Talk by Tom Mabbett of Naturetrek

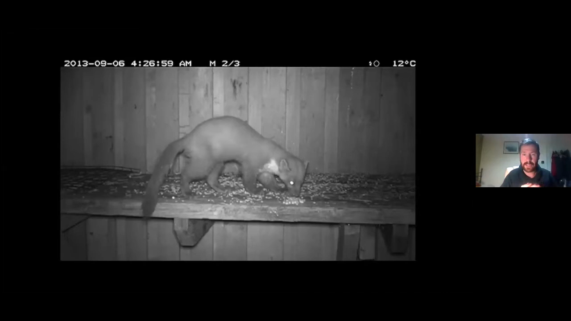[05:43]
shortly after I joined Naturetrek, the tour was in its infancy. We'd run it a couple of times, but we were just sort of piecing it together a little bit. We wanted to figure out the sort of status of pine marten, how many were coming in, and how we could get sort of good views of them. So I set up the camera trap looking at the bird table, we realized there was three animals coming in each night. It was fantastic. So each pine marten will have a sort of individual sort of patterning on the neck and markings, so you can tell the individual.
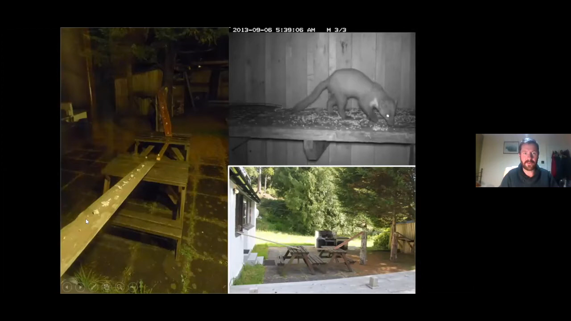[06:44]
And I made what is now the legendary pine marten run that we make each time we visit, and a little trail of treat all the way up to the windowsill of the accommodation there. So you can get stunning close-up views of pine martens.
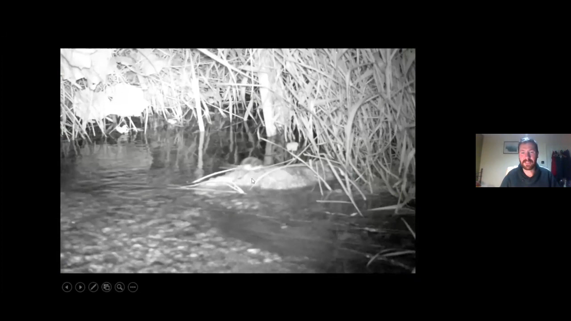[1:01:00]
Very pale below, distinct sort of cut off from the dark above. And not surprising, of course, with the water there and seeing them under tins at Dowdeswell on a number of occasions.
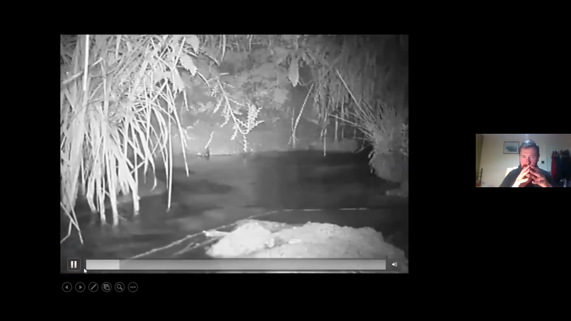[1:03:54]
I'd seen otter sprained up at Dowdeswell,
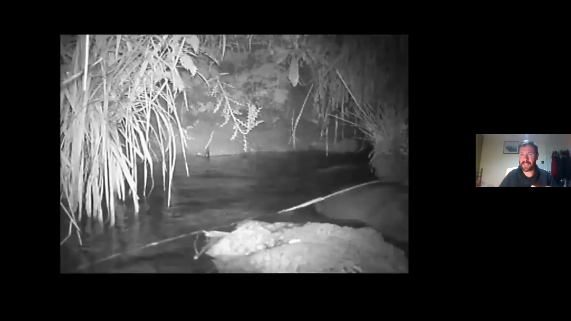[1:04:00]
but to get them on the camera trap for the first time was a real thrill. And this was the first video that we ever managed, first footage we ever managed of otters at Dowdeswell. And we've taken loads of videos ever since of the otters there. And in 2020, I finally saw them for real on the water. They're very, very nocturnal over the years there. We've always had them midnight, 1, 2, 3 o'clock in the morning.
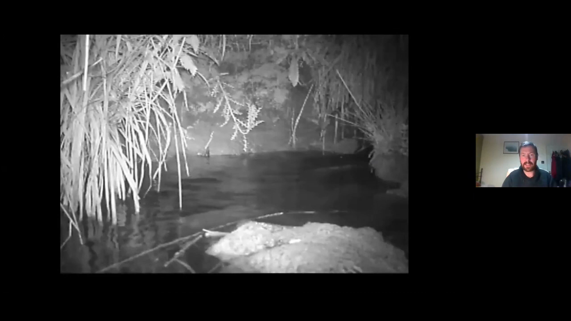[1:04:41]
But just recently, they seem to be coming out more in the daytime. I saw them in 2020. My brother Greg saw them last year in the daytime. So they're certainly doing well, aren't they, otters? You know, nationwide, and certainly in the county. So yeah, really great to see. And again, although you're not going to win any awards for, you know, for the video, but it proved that there was,
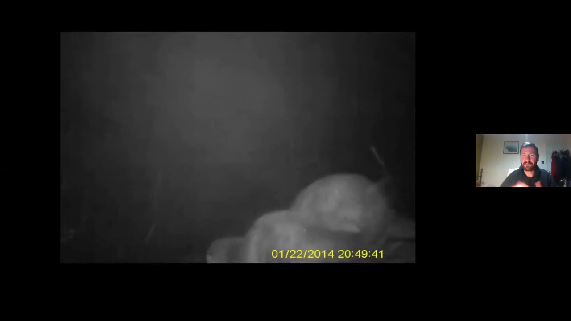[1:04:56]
it was the first sort of proof that there was more than one. This video back in 2014 of three animals passing through,
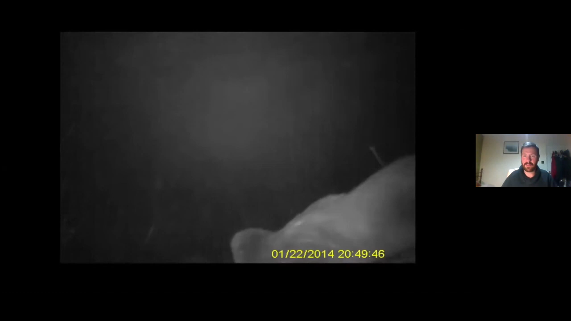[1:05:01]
brilliant animals. This one underneath
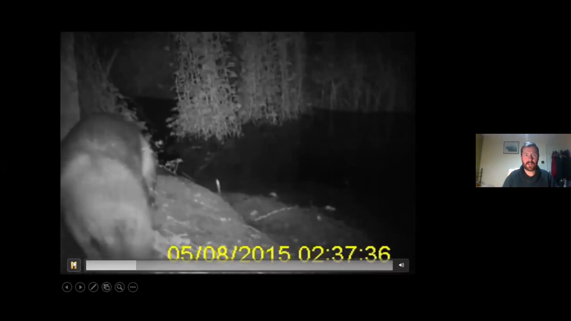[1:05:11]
the bridge at the top of the top pool, just scent marking, just sprinting and marking its territory. And I've sort of tried to set camera traps up through the stream, heading up into
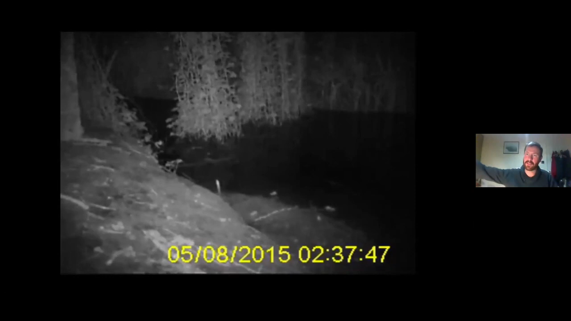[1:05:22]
Scob Grove, as it's called, just trying to figure out what their movements, but pretty tricky to track them through the habitat.
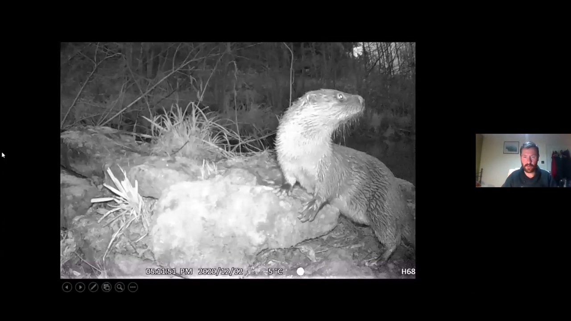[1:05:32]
And these are some more recent ones from 2020, some nice close-ups and a bit of daytime activity as well.
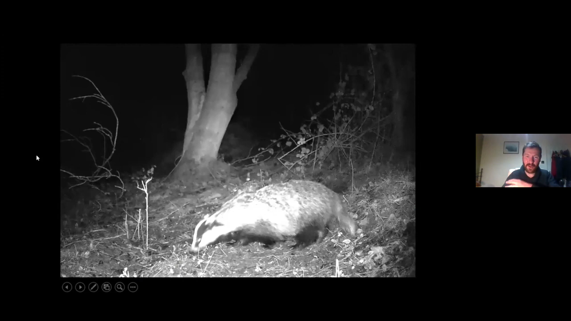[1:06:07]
We popped the camera trap out. This is up our field on our land, to badger there.
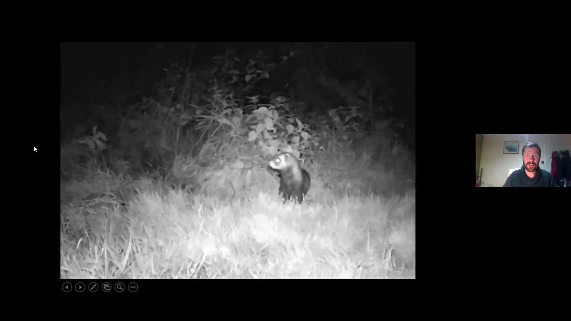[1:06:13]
And recently, polecat as well, another species I think is doing well. The mustelids in general are doing quite well. But we had a string of recent sightings of polecat on the camera trap on our land, and also a woodcock here. Again, you need to maybe, you know, squint a little bit and use some imagination, but there is a woodcock there, again on our land this winter, which is great.
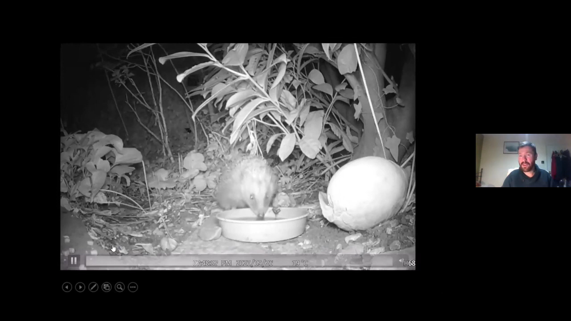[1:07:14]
But yeah, I enjoyed monitoring the hedgehogs in our garden there. And yeah, pop some water out, pop your camera trap on it, see what comes in.
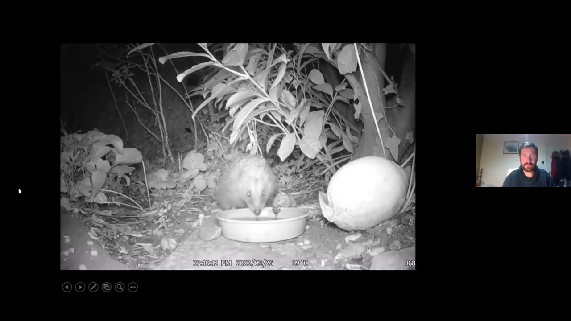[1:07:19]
Lovely little hedgehog.
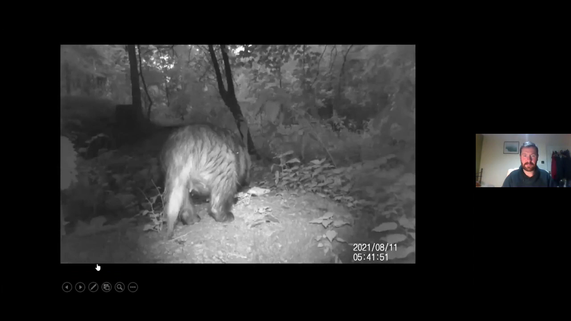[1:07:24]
And again, popping it on badger sets just to see if they're active. It's good fun. This one, clearly a sow here, and it very much was active. And now we're just in the garden, I have a badger coming in.
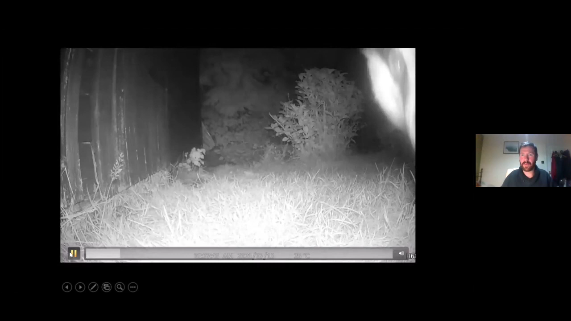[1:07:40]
Our new house on Detmore. Hoovering up the peanuts. And I include this slide. This was wherever I travel in the world, I have a camera trap, and we were in the Torres del Paine National Park in Chile,
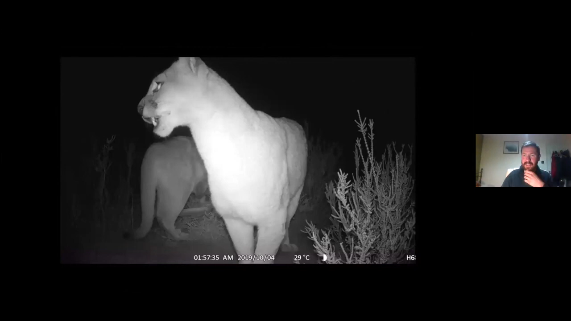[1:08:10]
after pumas, and we came across a guanaco kill, and I thought, well, we're passing back here in 3 days. We'll stop and pick up the camera trap then, pop the camera trap on the kill,
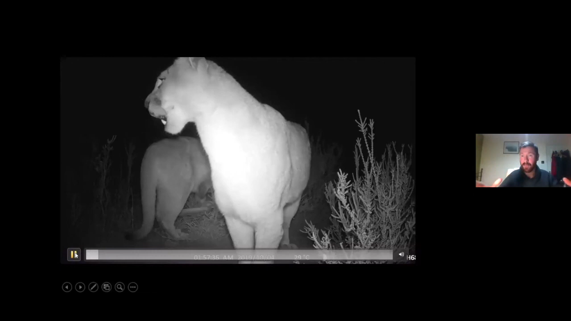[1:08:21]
and sure enough, pumas came back to that guanaco. I got some really nice footage of these amazing big cats. So it's I think my finest camera trapping moment was getting pumas, and actually had three animals visiting the carcass. Amazing.
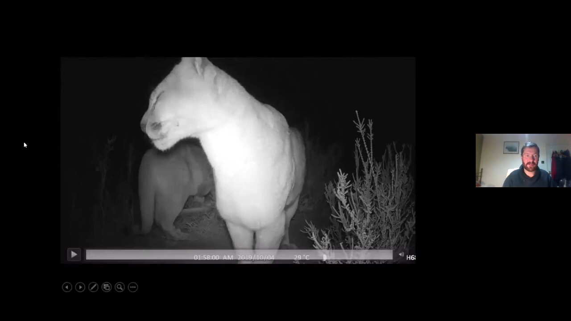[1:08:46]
Beautiful animals. Yeah, badger coming in, as I mentioned, to the window.